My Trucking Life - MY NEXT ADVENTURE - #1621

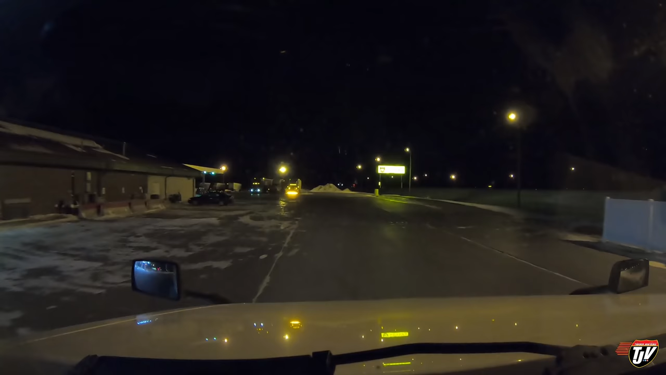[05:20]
Just rolling into the Gas Tracks truck stop here at the border. We're on the U.S. side still in Pembina, North Dakota. Just going to quickly grab a coffee here before crossing. Need a little bit more of a kick to get me to the finish line at home. This lot keeps getting worse every winter.